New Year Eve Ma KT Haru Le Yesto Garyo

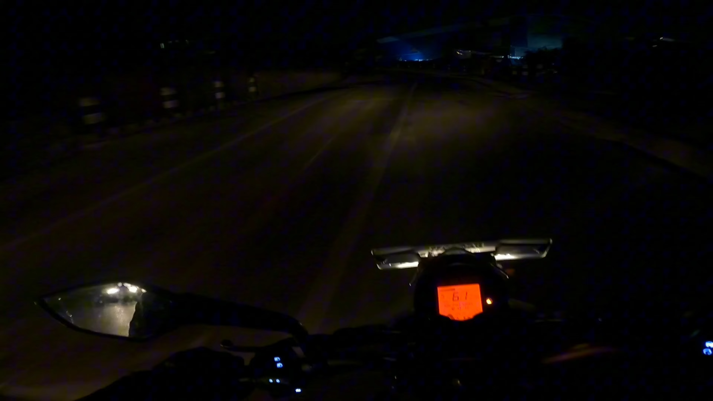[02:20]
आज डेन्जर रमाइलो छ जस्तो लागिरहेको छ है बटालियनहरू अब मलाई त थाहा छैन के कतिको रमाइलो भइरहेछ
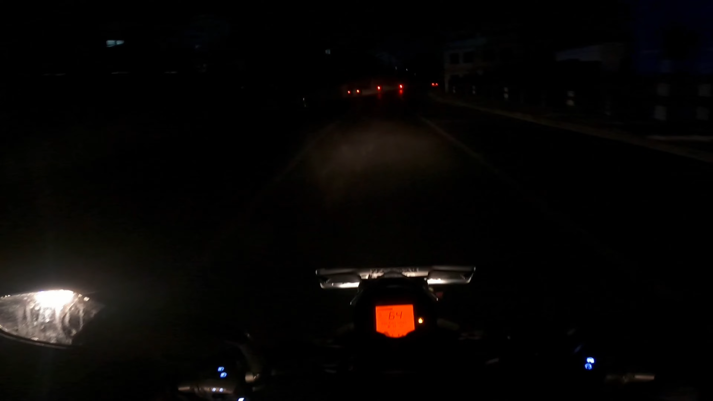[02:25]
आज फुल अफ नाइट भ्लग हुन्छ सारा सब बटालियनहरूलाई बबाल तरिकाले देखाउँछ हजुरको अरविन्द भाइले यति राति पनि यस्तो जाम भनिसकेपछि न्यु इयरको चलपल कतिको होला हजुरहरूले थाहा पाइसक्नुभयो होला है